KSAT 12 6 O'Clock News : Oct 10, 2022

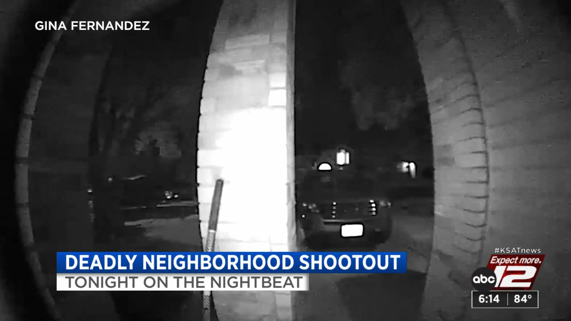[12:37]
The scary situation some homeowners say they faced and why investigators say the victim was caught in the crossfire.